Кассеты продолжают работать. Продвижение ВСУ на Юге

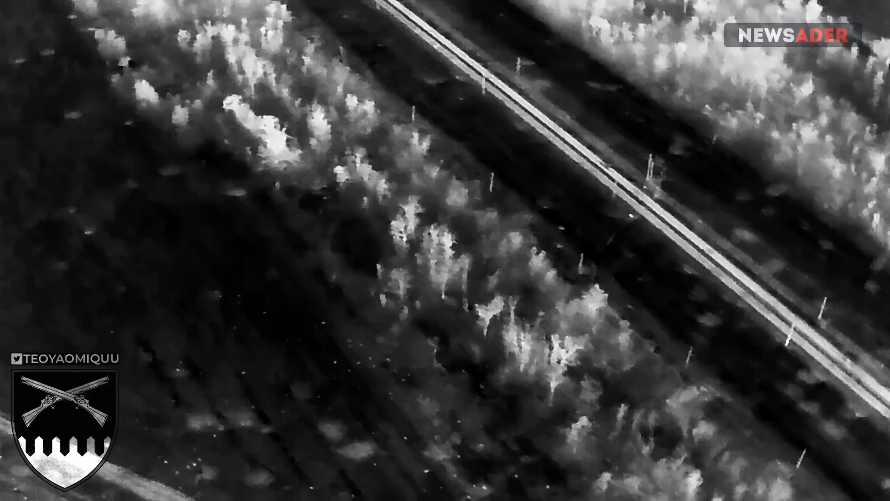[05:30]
Оно, вот это вот видео в таком именно черно-белом формате,
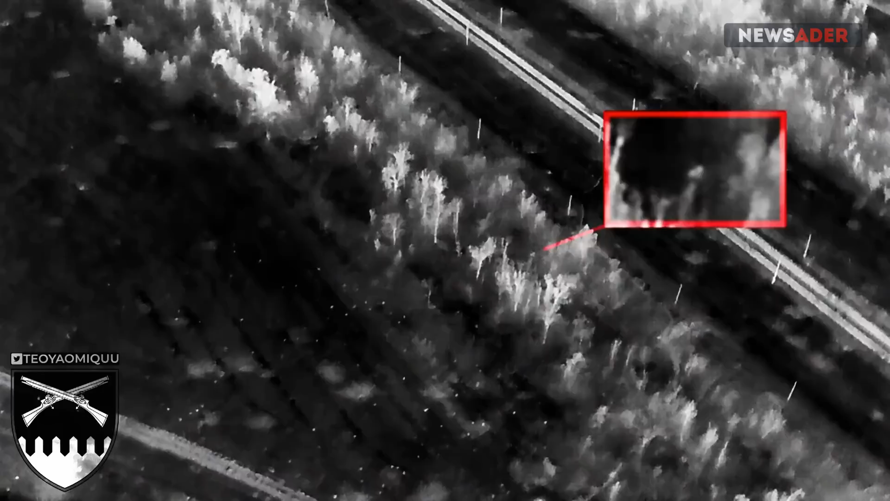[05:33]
как сказать, более четко показывает, как именно работают кассетные боеприпасы.
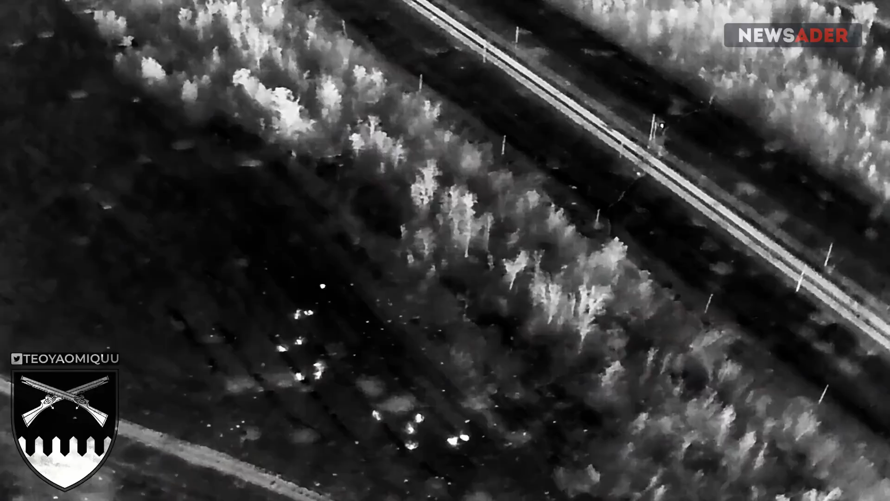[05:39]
Вот сейчас на ваших экранах четкое изображение того, как разрываются вот эти вот кассетки на суббоеприпасах. Ну и еще одно интересное видео.